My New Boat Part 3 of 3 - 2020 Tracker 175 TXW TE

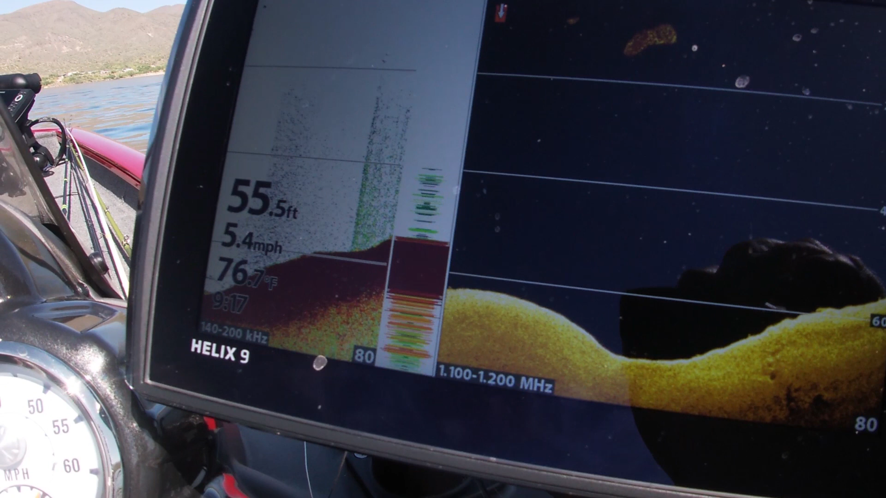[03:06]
On screen: depth 55.5 ft, speed 5.4 mph
I probably could have gone with a 7-inch, but hey, I like the 9-inch.
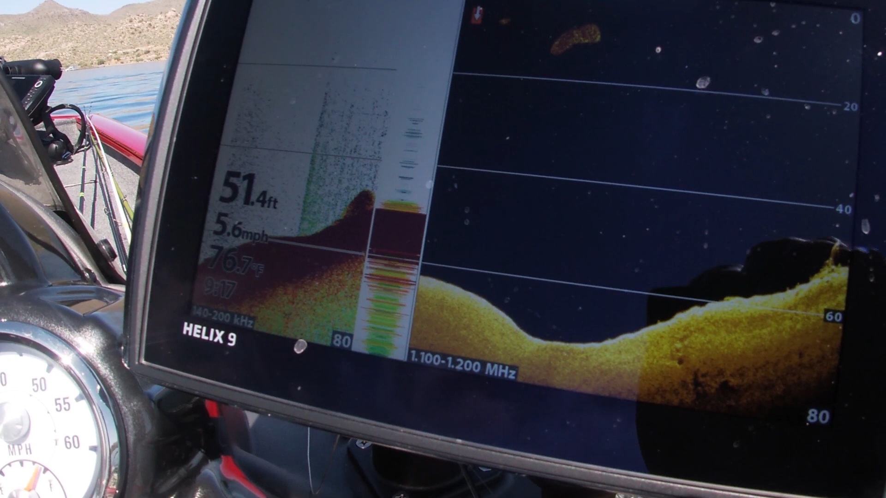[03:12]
On screen: depth 51.4 ft, speed 5.6 mph
It has, on the console, I got the side imaging and the down imaging, so I can use that when I'm going along. It has the quick buttons on it,
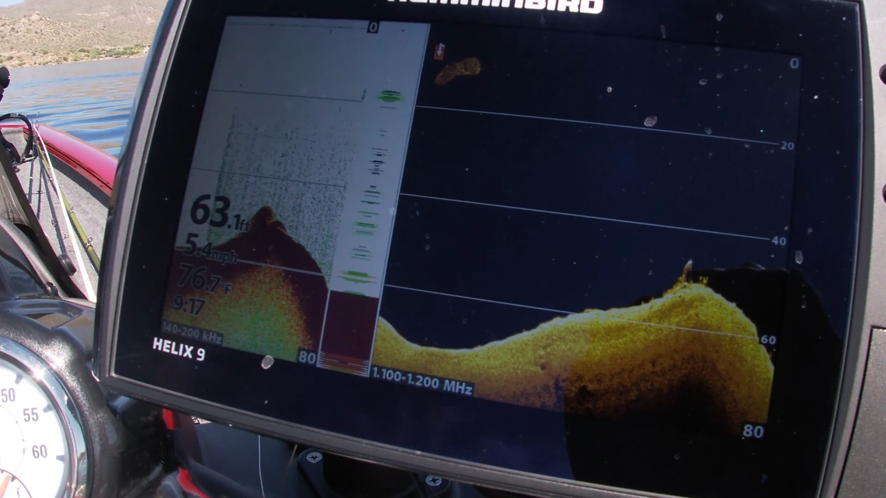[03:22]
On screen: depth 63.1 ft, water 76.7°F, speed 5.4 mph
so I have one set for when I'm fishing, and I want to see the scan, and I want to see the mega down imaging side-by-side. I have another one set for when I have the map,
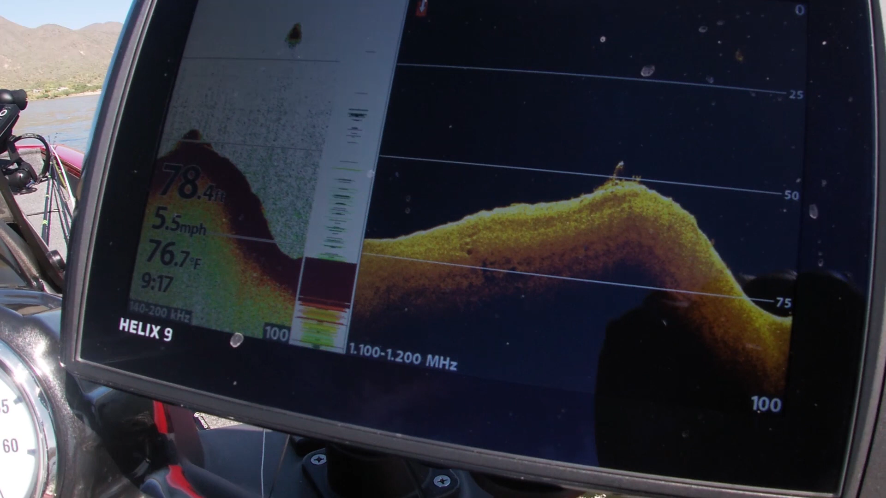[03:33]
On screen: depth 78.4 ft, water 76.7°F, speed 5.5 mph
I want to see the side imaging, I want to see the down imaging all at the same time.
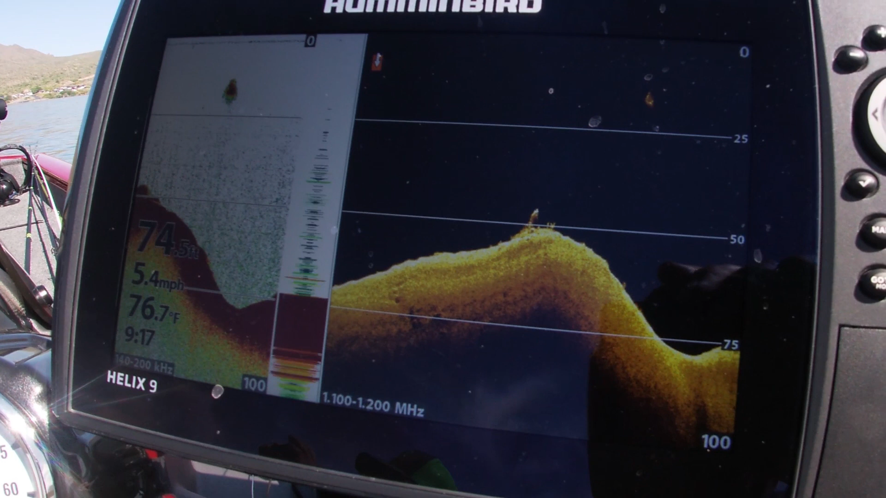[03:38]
On screen: water 76.7°F, speed 5.4 mph
And then I have another one where it's the side imaging and the down imaging. So, I have three options in there.
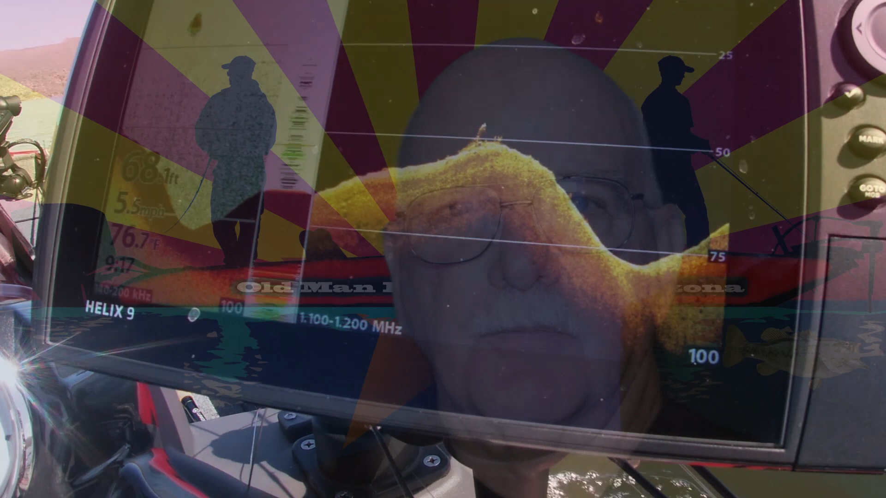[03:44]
Those are my three favorite, and so I just have my quick buttons set up for that.